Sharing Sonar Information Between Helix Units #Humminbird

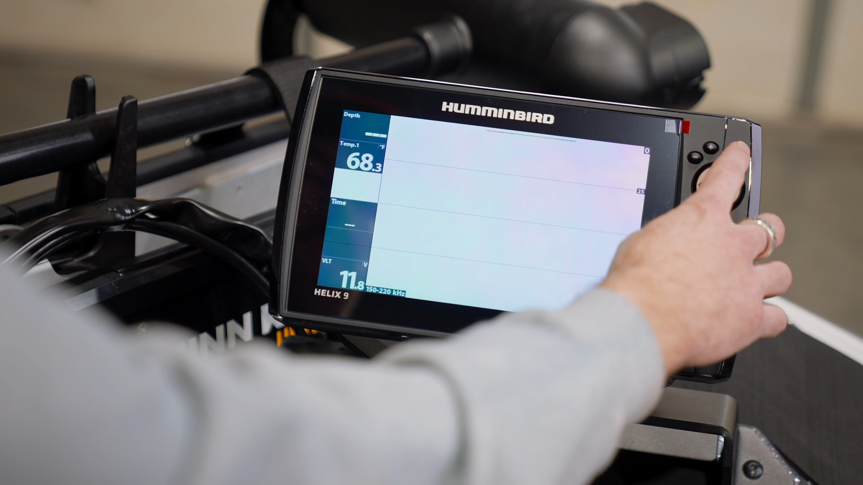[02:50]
On screen: water 68.3°F
we scroll through our views tab or through our views tabs and we have our side imaging screen pop up here.
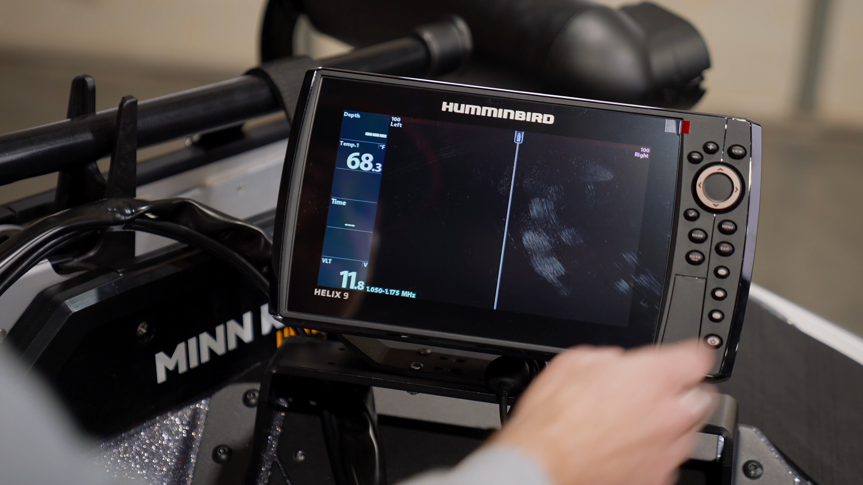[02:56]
On screen: water 68.3°F
This information is coming from the transom mounted transducer. So that is a handy function to have.